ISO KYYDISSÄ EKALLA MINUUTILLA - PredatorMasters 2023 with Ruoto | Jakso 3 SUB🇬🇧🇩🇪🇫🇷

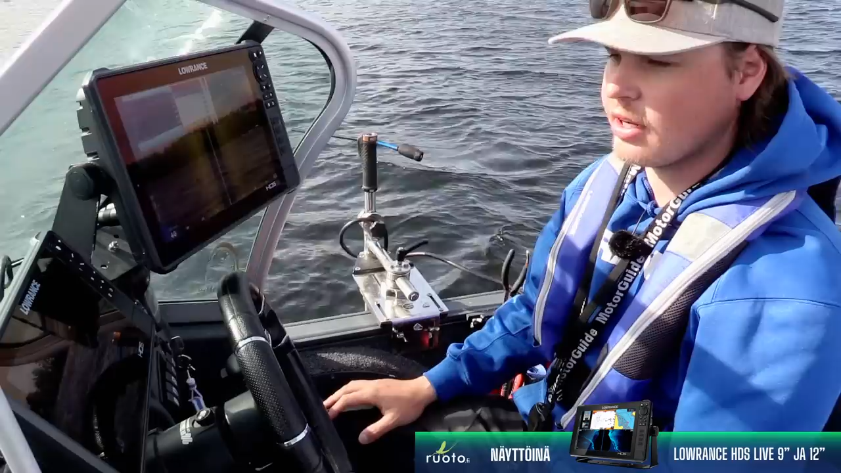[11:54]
Eli meiltä pulvetista löytyy 12-tuumainen HDS-live, missä on sitten perältä tulee yhdeltä anturilta tieto,
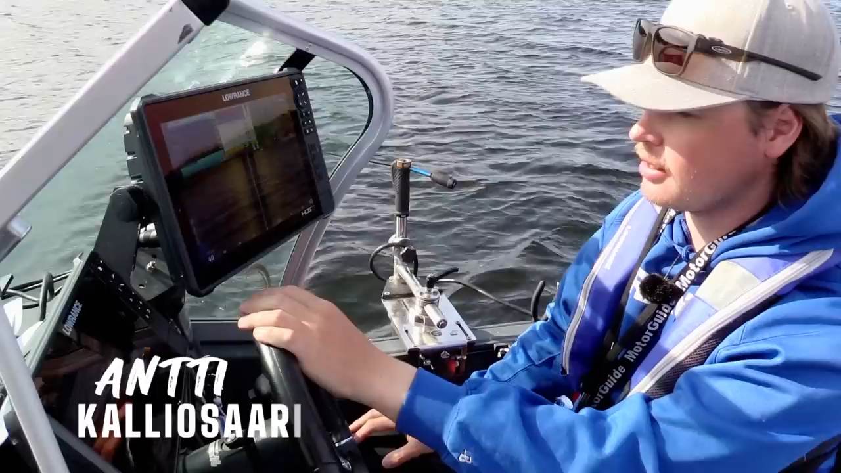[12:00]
sinne tulee viisto, DSI, 2D ja kartta. Ja sitten meillä on pulvetissa toinen 9 pelkästään tuolle Active Target Live-anturille ja saadaan hyvä tila sille siihen. Ja sitten nämä on linkitetty keskenään. Ja sitten keulasta löytyy yksi ruutu, että saadaan sinne kaikki tieto näiltä kahdelta anturilta. Että jos haluaa kalastaa keulassa yksinään, kun on vaikka merellä, niin ei tarvitse pulpetin takaa katsella syvyyksiä ja muuta, sen näkee aina sitten keulasta.
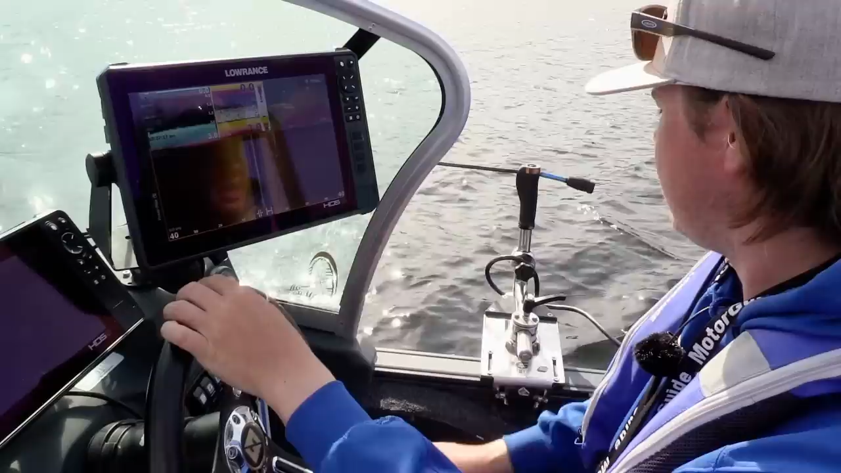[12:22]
Eli live-luotauksellahan me tarkoitetaan sitä, eli me pystytään katsomaan reaaliaikaisesti se, eli meillä ei ole historiaa, kun kaikki muu entinen kaikutekniikka on ollut historiaa,
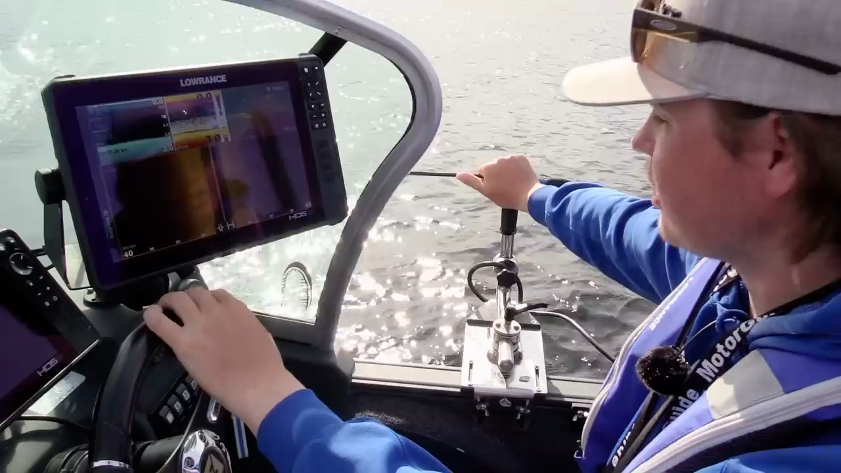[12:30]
niin live-luotauksella pystytään katsomaan reaaliaikaista dataa ja katsoa, mitä kalat tekee, missä kalat menee, vieheet, nähdään, kun ne heitetään sinne ja nähdään kaikki reaaliajassa, mitä siellä veden alla tapahtuu.
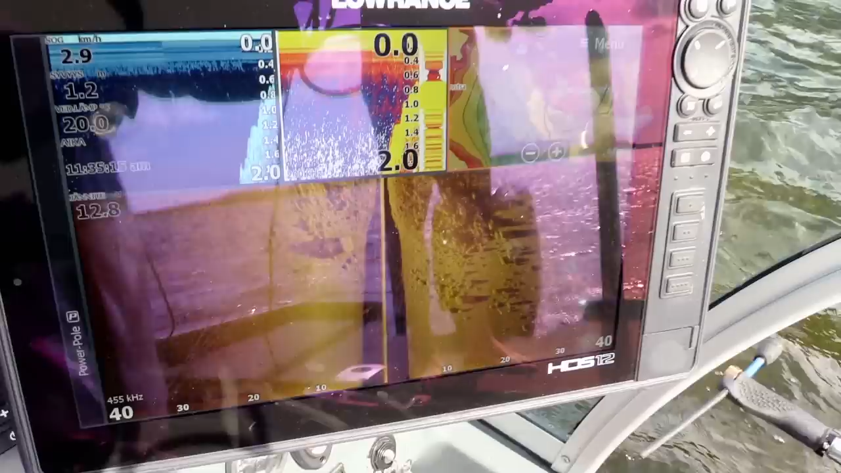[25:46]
Katsottiin eka tätä rannan profiilia vaan tuosta
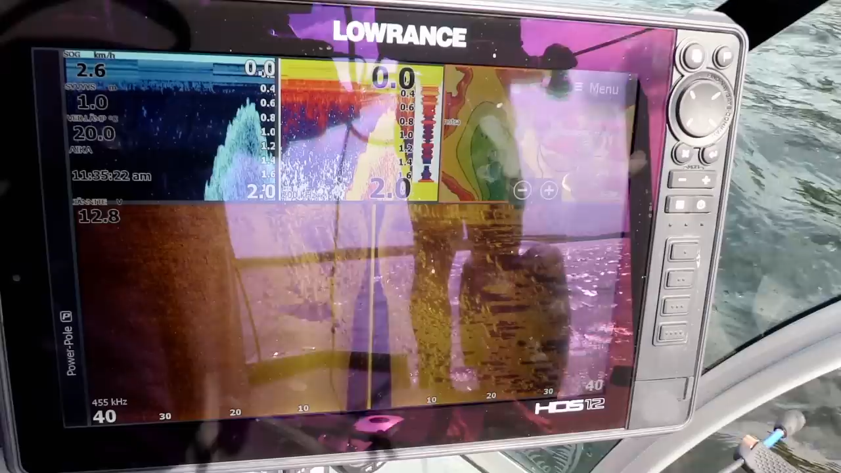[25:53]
On screen: speed 2.6 km/h
niin sanotusti kartalta ja nyt siitä näkeekin viistokuvasta, että on todella kivikkoinen ja matala kärki tulee tähän saareen. Että.
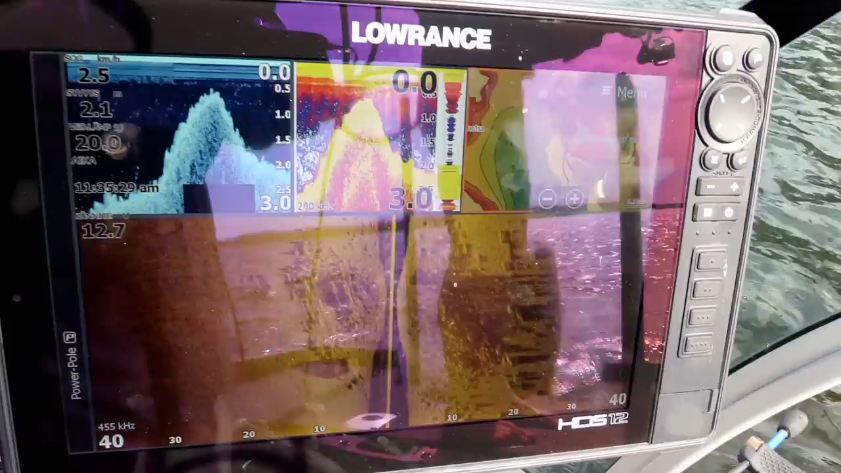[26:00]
Mistä toi näyttää ihan niin kuin järjestelmälliseltä, että heitetään koko ajan sinne suuntaan, minne ollaan menossa.
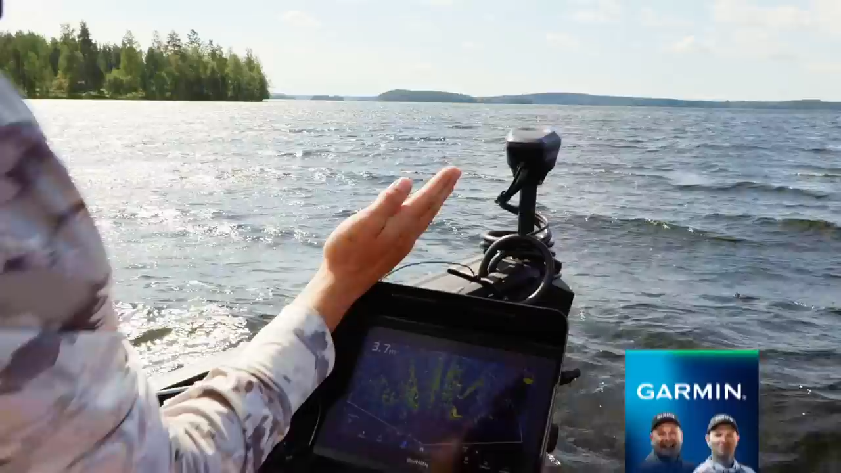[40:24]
mutta se on käännetty 90 asteen kulmaan.
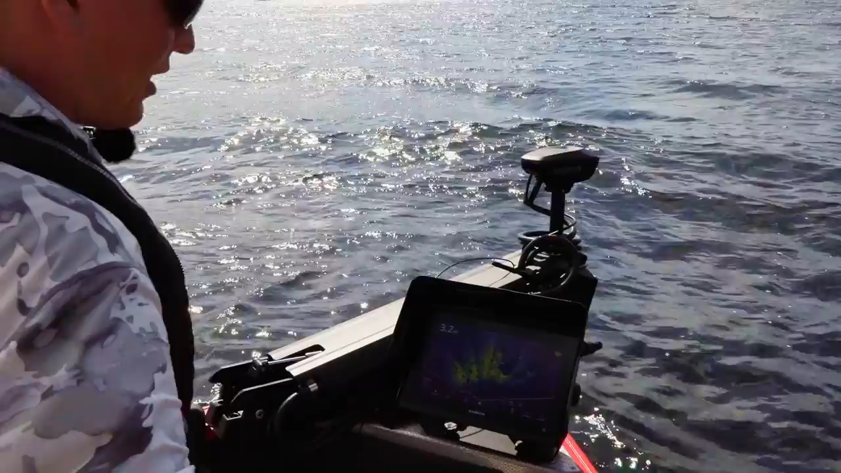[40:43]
Ja nyt kun me etitään tällaisia ahven kivikoita, niin tämä on aika lailla just täydellinen näkymä siihen. Meillä on 3,5-4 metriä vettä ja siellä on isompaa ja pienempää kiveä louhikkoa ja sitä jatkuu monen sadan metrin matkalta.
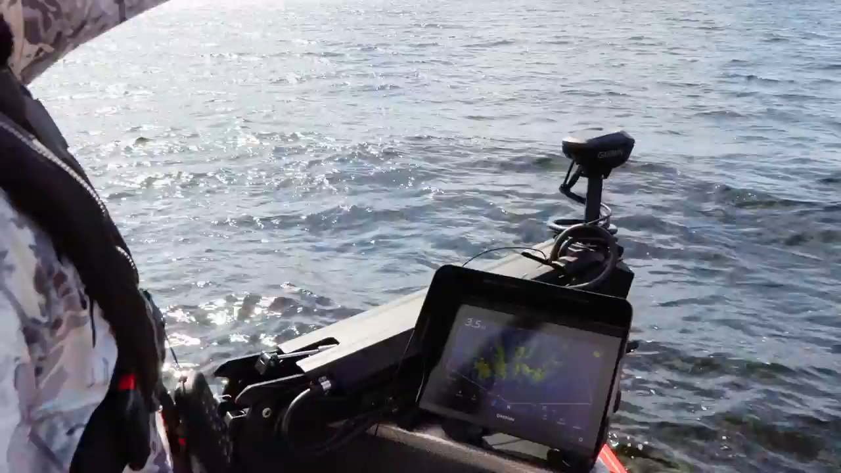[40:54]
Että kun etsitte, on se sitten ahventa tai mitä tahansa kalaa, niin etsikää aina mielellään struktuuria tai jonkinlaista poikkeavuutta. Jos siinä on täysin tyhjä pohja, niin se harvoin toimii satunnaisesti keväällä, mutta pääsääntöisesti niin tällaista pohjaa, tyyppiä kun hakee, niin silloin löytyy ahvenet.
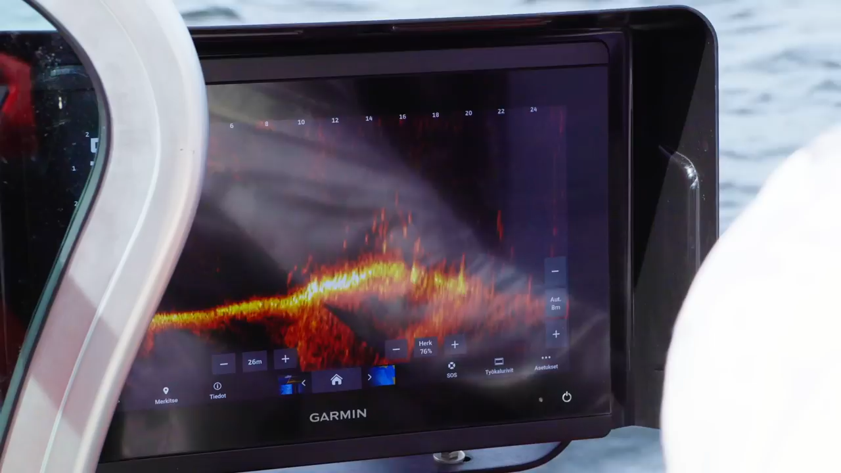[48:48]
Tuo on taatusti 40, ihan minimissään 40, mikä siinä on.